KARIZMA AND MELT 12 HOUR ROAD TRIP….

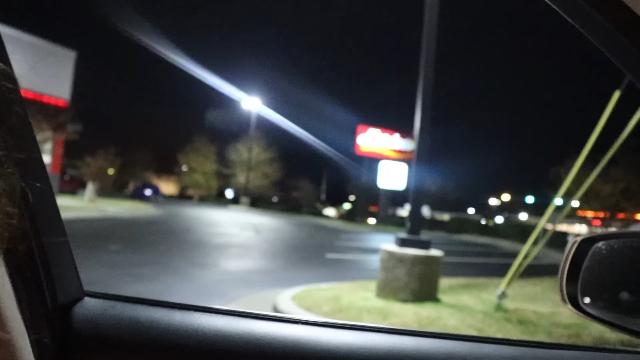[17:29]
This is where we have to eat at. Look, I couldn't even get nothing. I would rather get Wendy's, but because we missed the exit, we had to get this.